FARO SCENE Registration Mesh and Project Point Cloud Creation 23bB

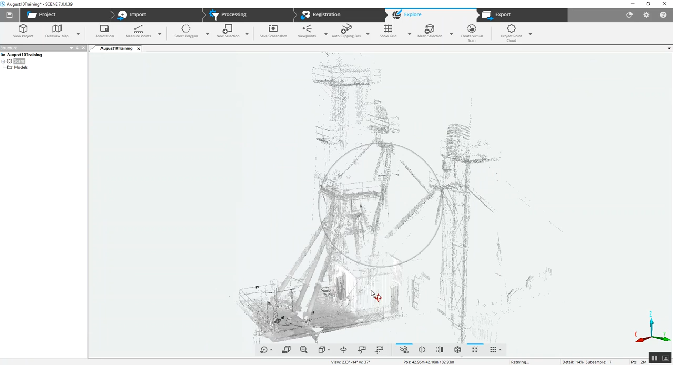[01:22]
Depending on the time of day, how much sunlight was out during these scans, we may have overexposure.
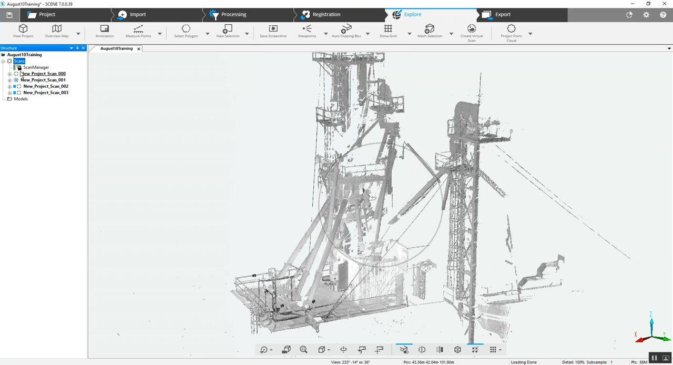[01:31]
So, when we take a look at a single scan here,
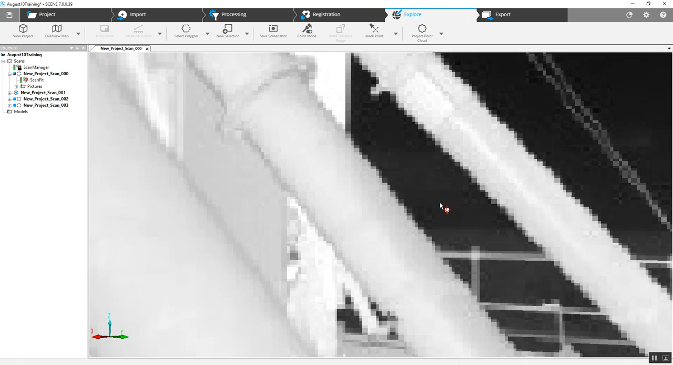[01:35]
when there's no color added, and this loads up, we've got very crisp,
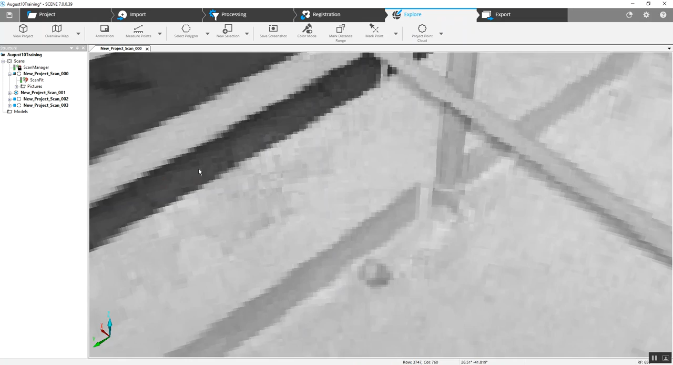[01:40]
clear lines, as you can see.
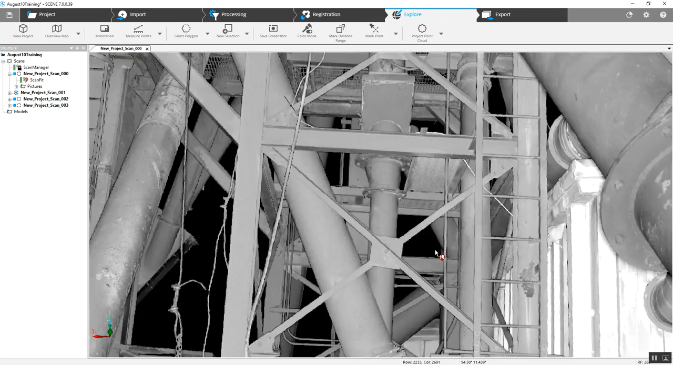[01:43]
Whereas, if this was maybe direct sunlight during the day,
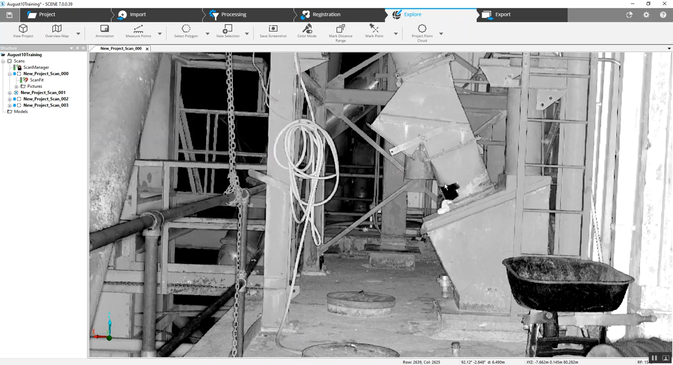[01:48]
it would be an overexposure on the camera, and we may lose quite a lot of detail.
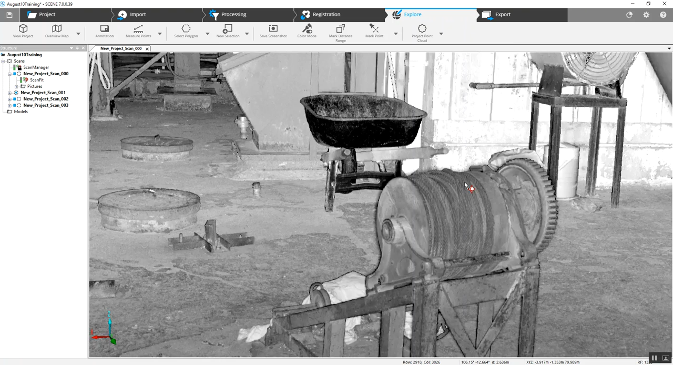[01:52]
Now, if we want to go ahead and add color to the entire project,
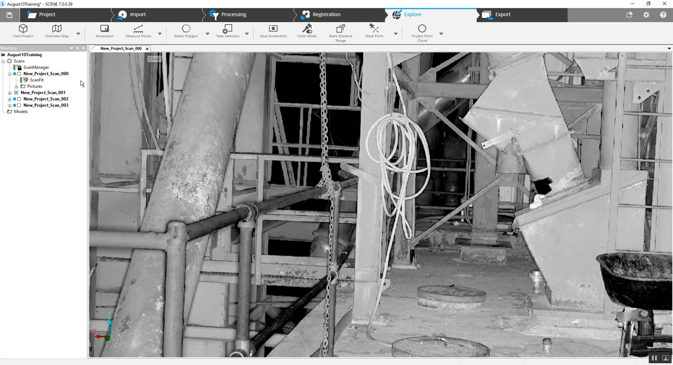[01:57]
assuming we're not going to necessarily use it the way it is, and do our measuring in scene,
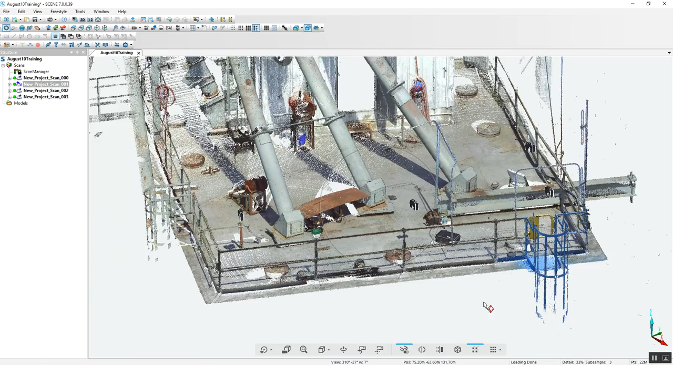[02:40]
Let's go ahead and try some new features
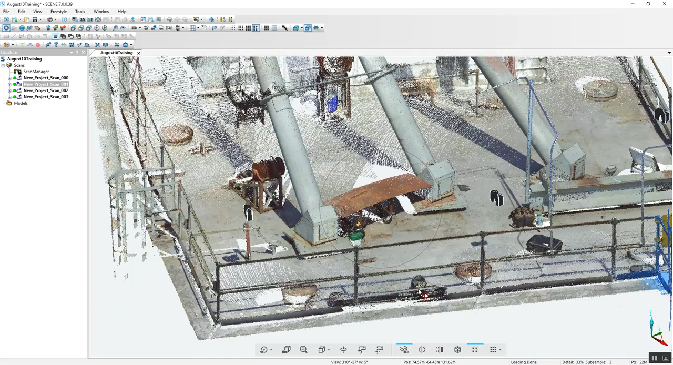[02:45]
here with the last couple versions of scene. Let's try to put a mesh on part of this project here in 3D.
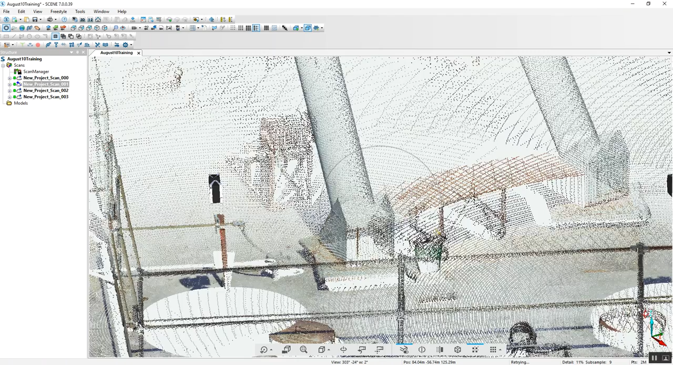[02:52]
We'll go ahead and open a single scan.
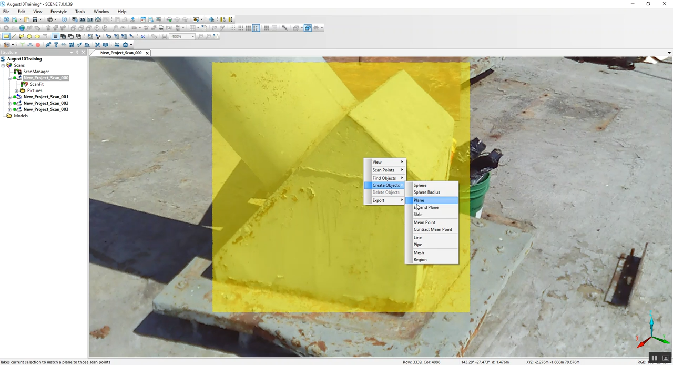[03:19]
We're going to create a mesh. Hit OK. And we'll let that cook for a couple of minutes.
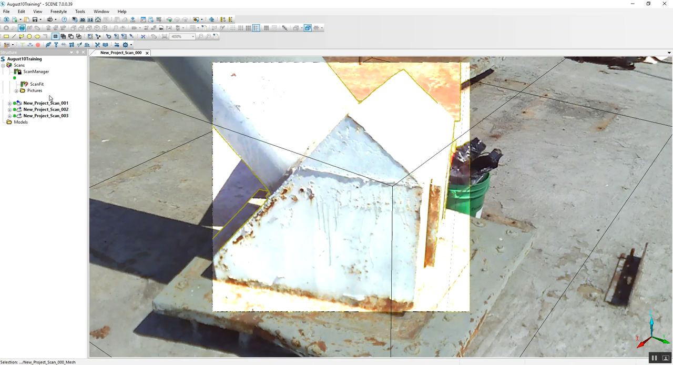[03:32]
Now, let's go ahead and view in 3D what our mesh looks like.
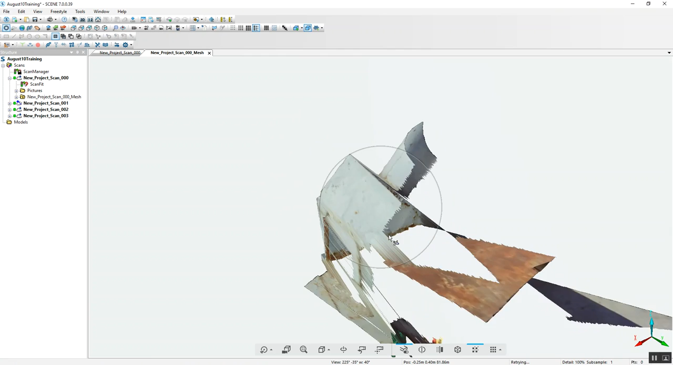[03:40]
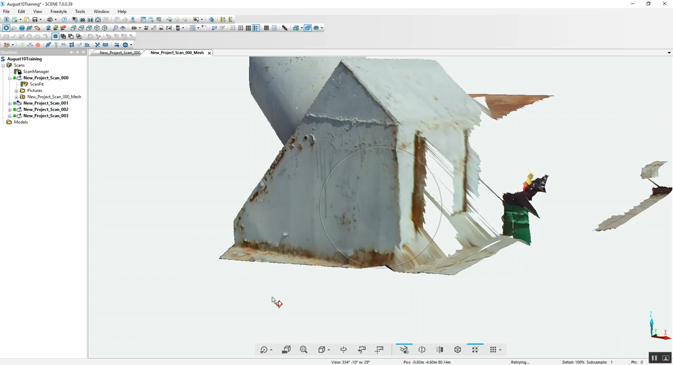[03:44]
From the angle we began with, see we've got a nice tight edge on it here.
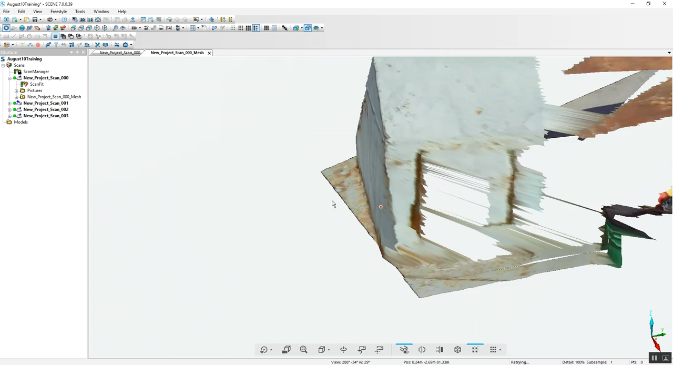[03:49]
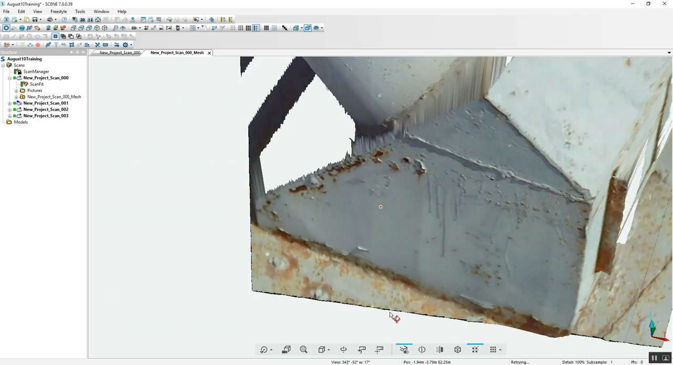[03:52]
Now, you can see the limitations by taking a look at as
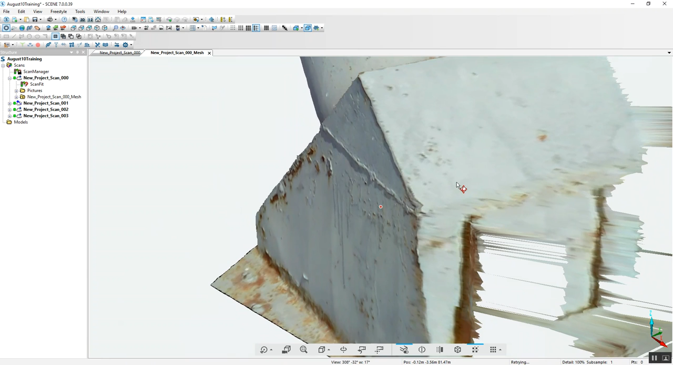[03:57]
we get away from what was contacted directly by the laser.
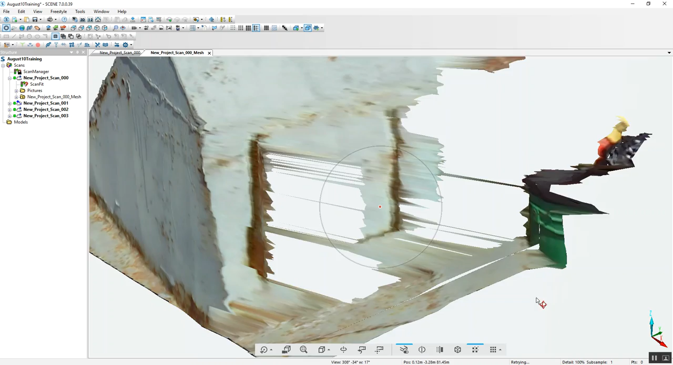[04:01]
As we get further away, and then we've got some deflection here from the points that didn't hit squarely,
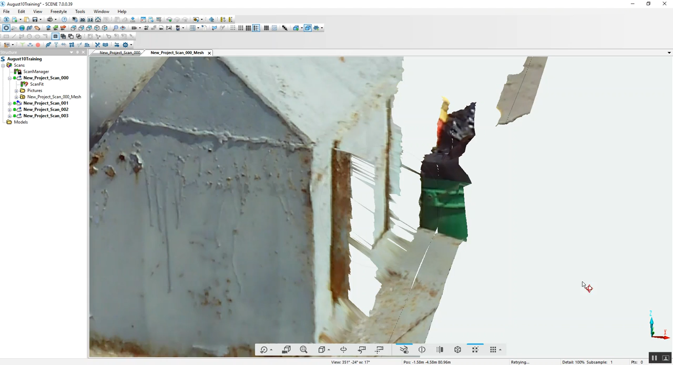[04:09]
we're going to have less and less accuracy.
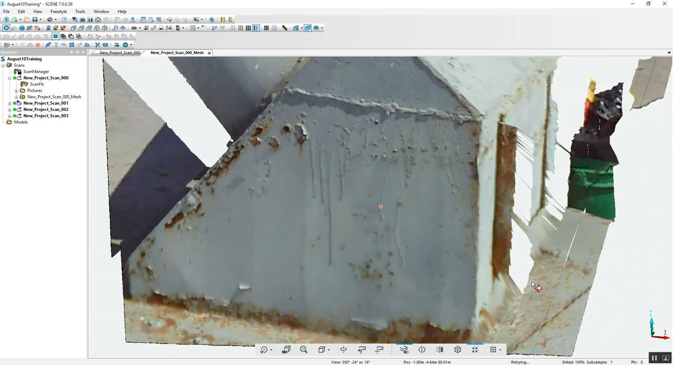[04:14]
But as you can see, the direct angles looked very, very nice.
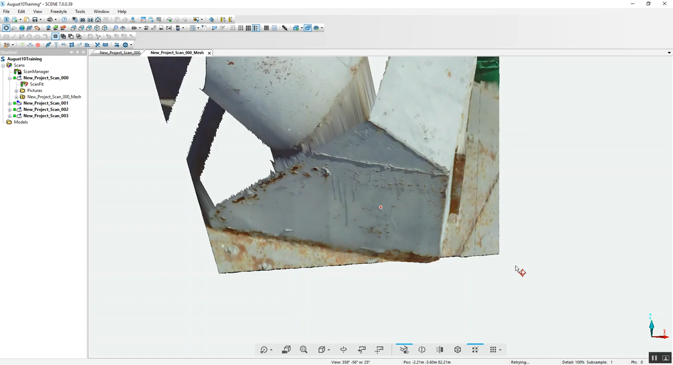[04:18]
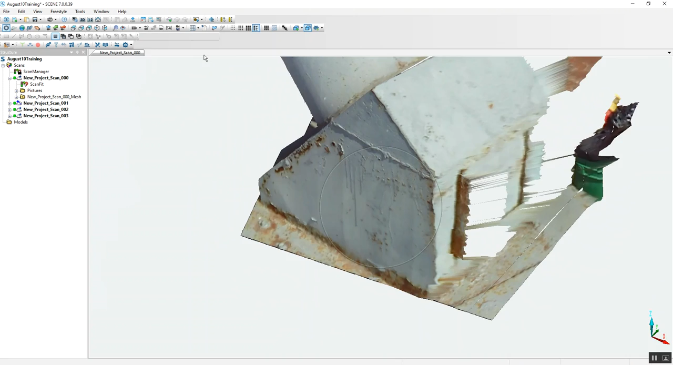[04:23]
Now, let's go ahead and get rid of this. We'll jump back into the new interface.